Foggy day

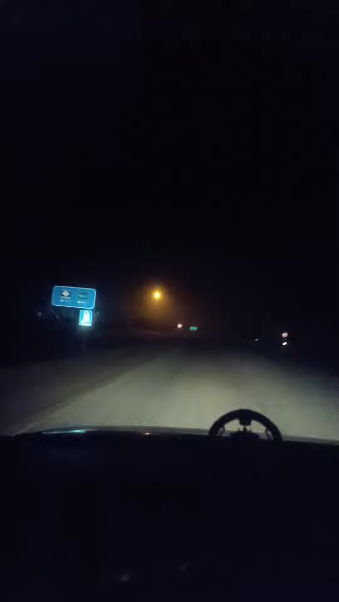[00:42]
I just look, you can't even see it on the phone. It's like, there's like so much fog. This is crazy.